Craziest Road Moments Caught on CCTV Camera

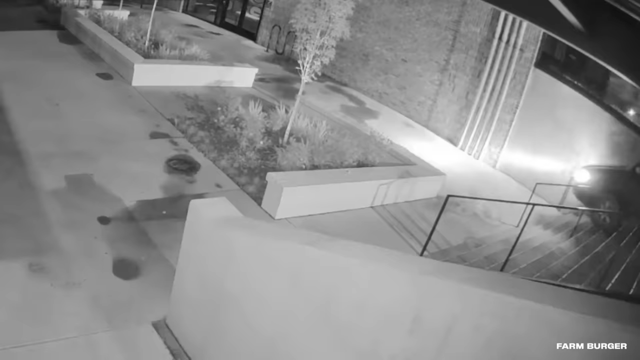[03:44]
His car hits the bottom, but now he's stuck between several stores and concrete planters. He drives forward a bit and backs up into the wall. He gets out to inspect the damage, shrugs, and hops back in the car. Next comes a 50-point turn as he attempts to wedge through the concrete planters, but the turn is too tight. His SUV doesn't have enough room, so instead of going around the planters, he decides to go through them.